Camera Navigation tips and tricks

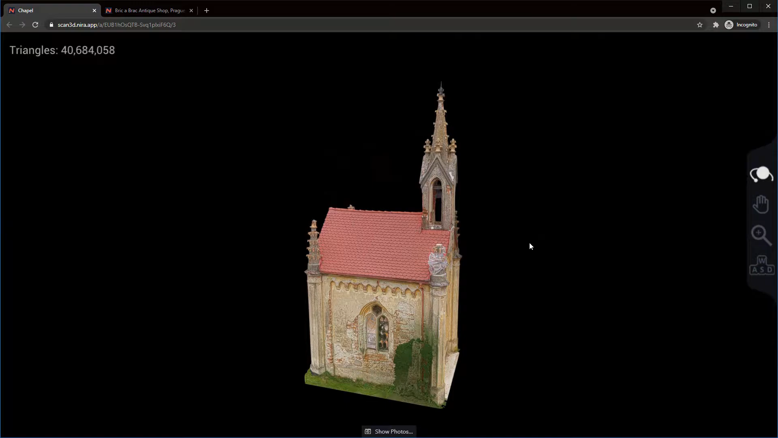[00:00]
In this video I'll demonstrate some of the various camera navigation methods available to you within Neera. So by default when you load your model you'll be in the orbit tool and that lets you just left click drag to rotate around your model. If you wanted to pan your model you can use your middle mouse button and you can zoom in by using your right mouse button. You can switch to the various tools as well just by left clicking on any of the different icons and that lets you use your left mouse button for any one of these tools if you're on a mouse or trackpad that doesn't have multiple mouse buttons.
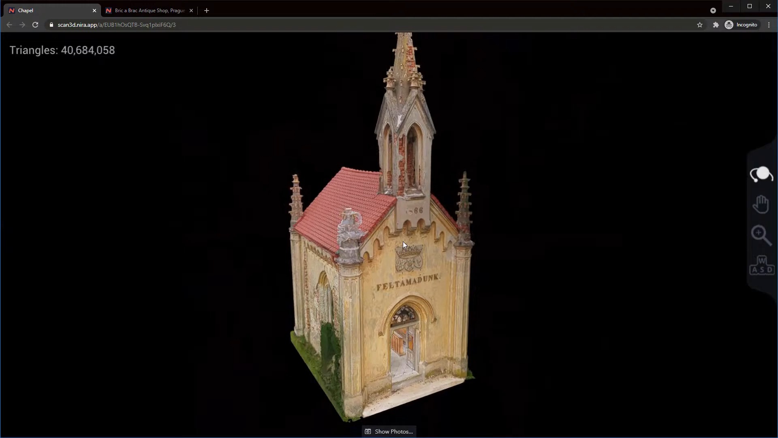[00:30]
You can also use your scroll wheel to zoom in or out and if you're on a mobile device you can use two fingers to swipe to pan and if you're wanting to zoom in you can just use your pinch to zoom on mobile device as well.
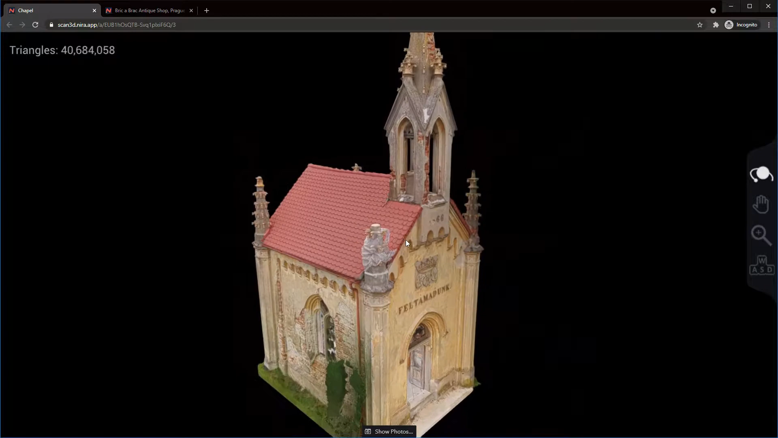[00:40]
So the next thing I want to show is the ability to set your pivot point so if you notice when I'm rotating there's this sphere
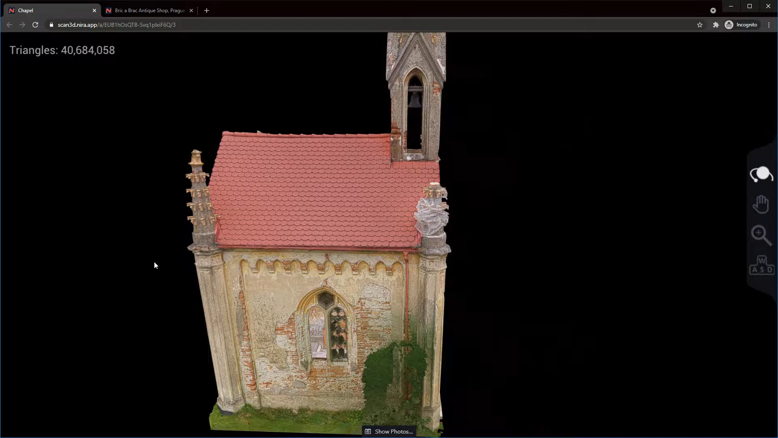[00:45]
that you can set just by tapping on any portion of the 3d model and
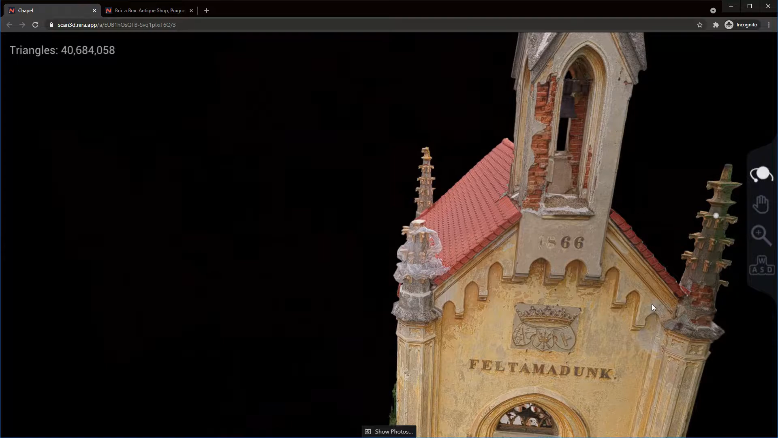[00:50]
you can see I can just quickly navigate or orbit around that.
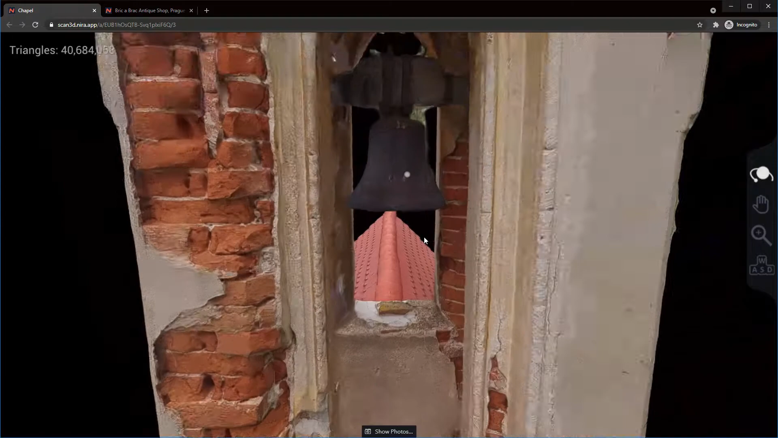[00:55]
For example if I wanted to focus on this bell here I can just click here and then now you see that I'm rotating around that sphere.
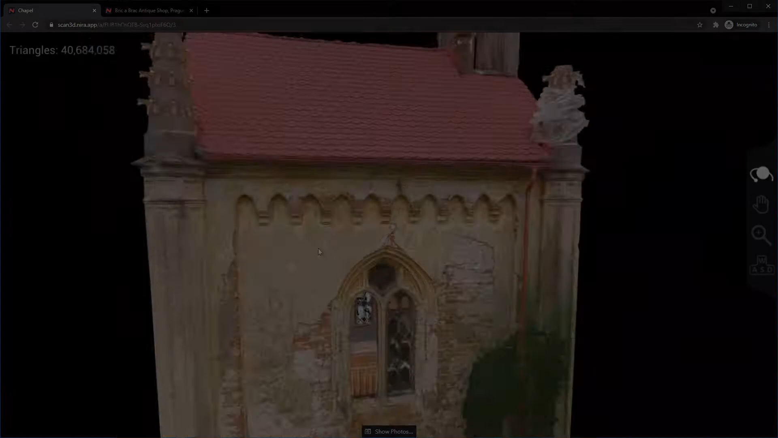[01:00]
Another cool thing that I want to show you is the ability to set your pivot point to be in the center of your view by just double clicking.
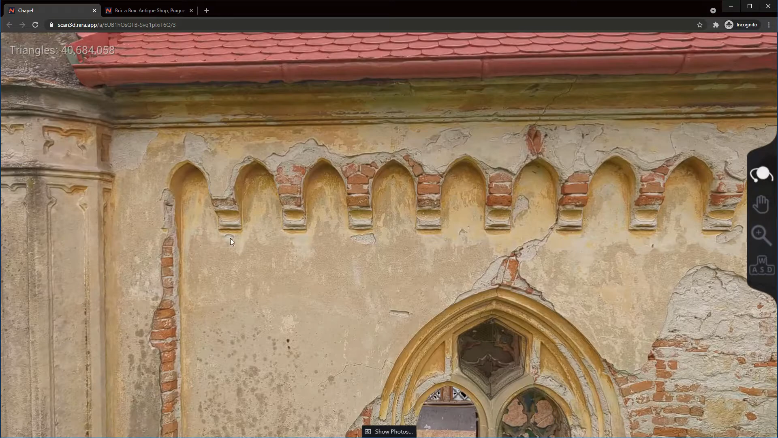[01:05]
You can see if you just double click it'll move your pivot
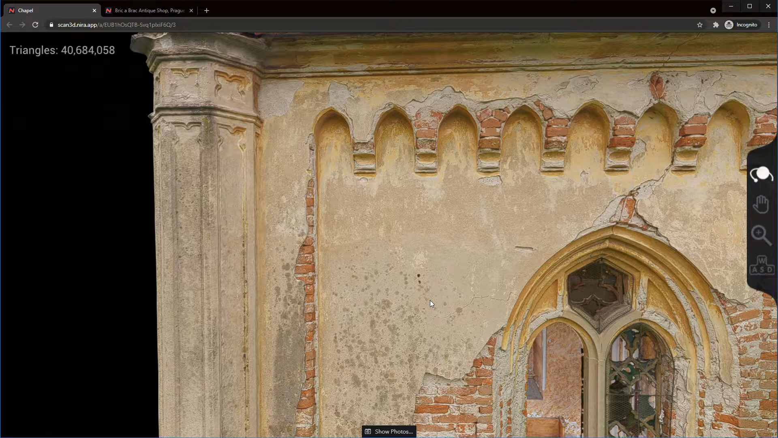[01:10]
point to be centered and also maintain whatever distance you are from where you were previously. So just to kind of show you an example there let's say I'm at this far
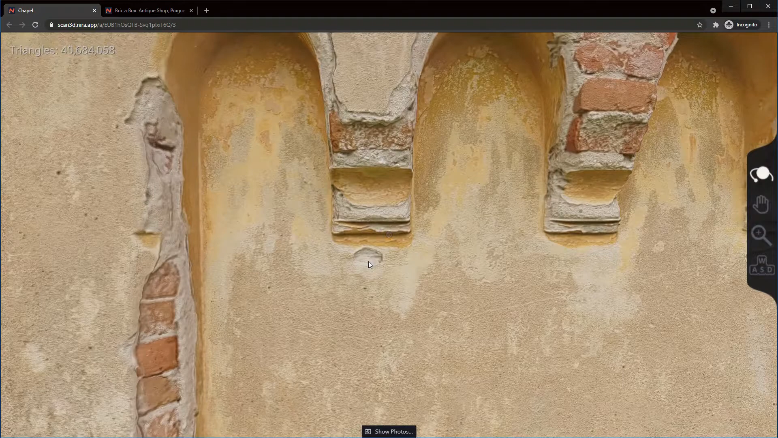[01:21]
away from the wall here if I just double click you'll see that it centers that portion and then if I wanted to double click here you can see that it maintains that zoom level so I can scale across this wall and inspect this wall just by double clicking across it.
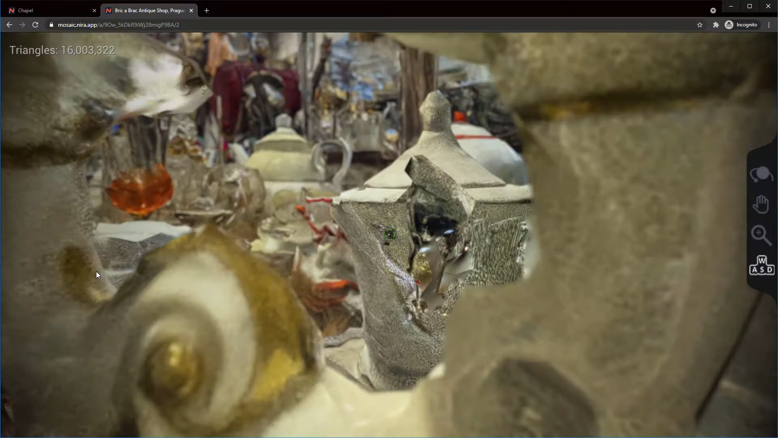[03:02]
And you can see again I'm not having to adjust my speed at all.